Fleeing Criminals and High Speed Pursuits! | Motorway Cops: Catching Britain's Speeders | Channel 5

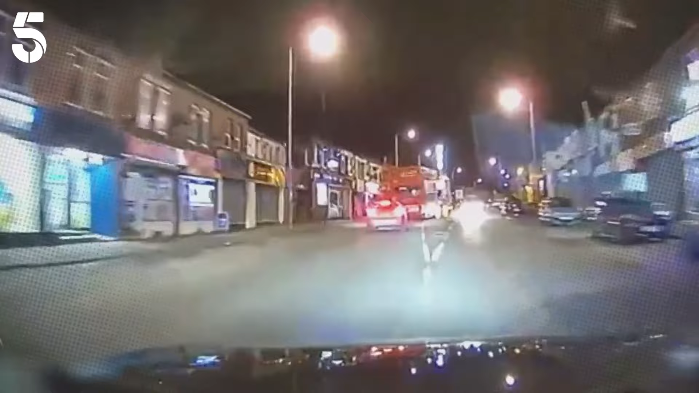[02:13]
Like when Greater Manchester Police go after this driver of a stolen vehicle. Through a busy suburb of the city.